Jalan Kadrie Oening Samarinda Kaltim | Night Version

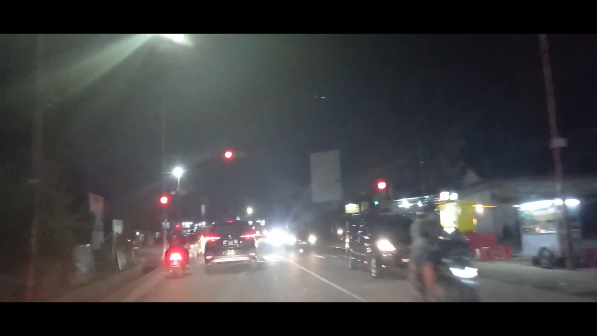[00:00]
Halo Youtube, pada video kali ini saya akan ajak teman-teman semua untuk jalan-jalan melintasi jalan Kadri Oning di Samarinda, Kalimantan Timur.
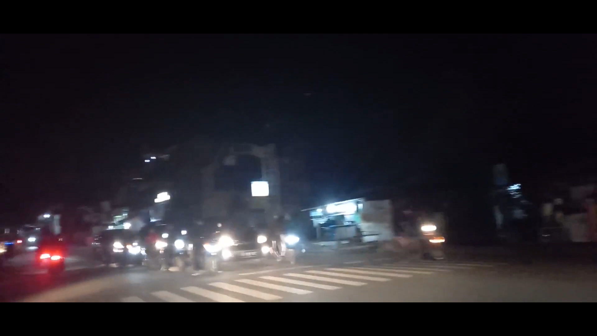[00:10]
Kita lihat suasana malamnya. Kita melintas dari jalan Suryanata, tadi belok ke kiri karena lampu merah, namun karena belok kiri diperbolehkan langsung, jadi kita langsung saja. Maaf ini teman-teman, jalannya agak kurang rata, jadi getarannya kerasa banget. Sebenarnya jalan ini aspal,
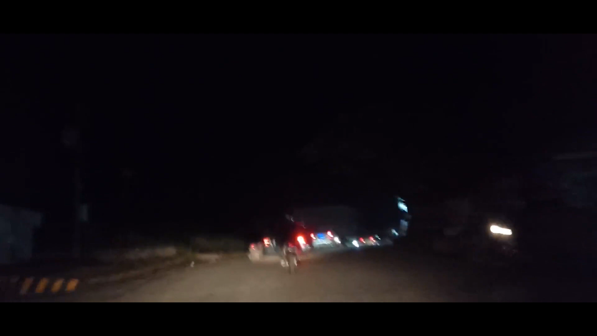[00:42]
namun sebagiannya seperti ada tambahan corcoran dan sebagiannya sudah pada bolong, sehingga getarannya kerasa banget kalau naik kendaraan. Dari simpang Suryanata tadi,
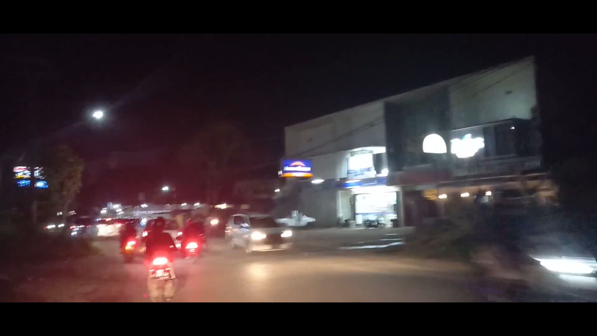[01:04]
sebenarnya itu tanjakan teman-teman, dan tanjakannya lumayan curam sebenarnya. Sehingga perlu menjaga jarak untuk mengantisipasi
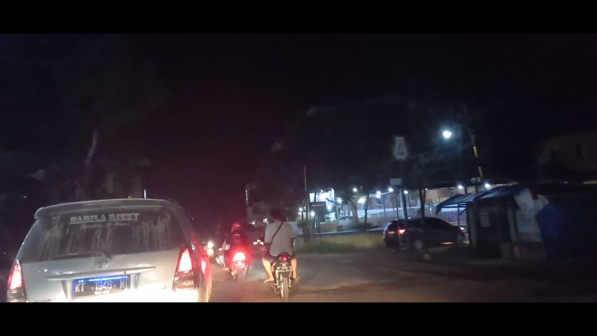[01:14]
jika kendaraan di depan kita
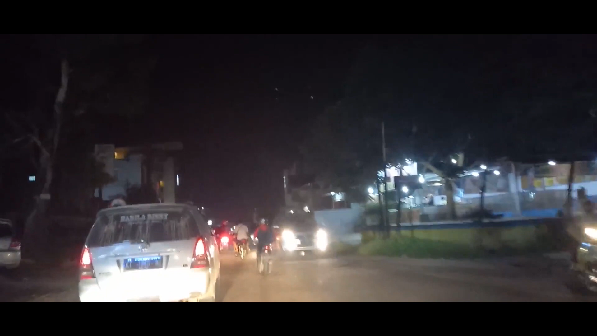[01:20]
ada masalah atau kendala pada saat dia baru berhenti dan hendak melaju. Kalau mobil manual, biasanya kan dia ada termundur sedikit ya teman-teman, sehingga kita perlu menjaga jarak aman. Jalan ini menghubungkan dari jalan Suryanata menuju arah Samarinda Kota,
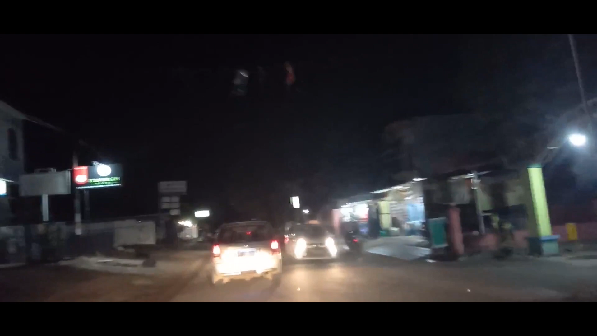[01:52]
sehingga jalur ini sebenarnya cukup rame teman-teman. Meskipun malam tetap rame saja,
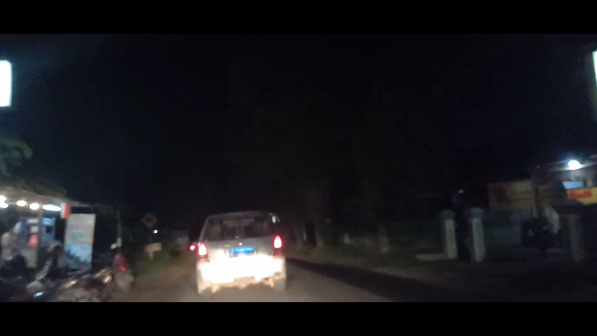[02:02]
terlihat dari kendaraan yang cukup padat, baik dari arah Suryanata maupun dari arah sebaliknya. Di sini turunan teman-teman, dan cukup curam juga turunannya. Biasanya kalau dari arah sebaliknya, kendaraan-kendaraan yang nanjak, jika ada truk atau pas kebetulan macet,
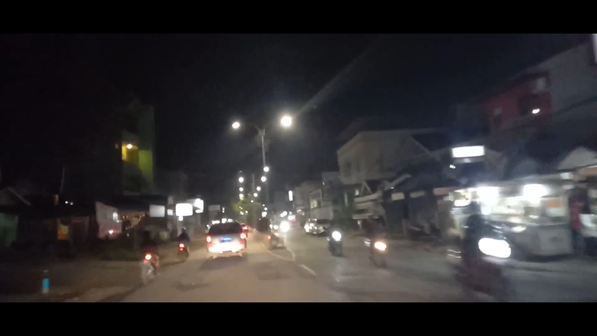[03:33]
Ini macet karena di depan adalah lampu merah, teman-teman. Di depan, di persimpangan empat adalah flyover Juanda. Jika kita belok ke kiri menuju jalan Juanda, kita lurus menuju jalan Lejen Suprapto.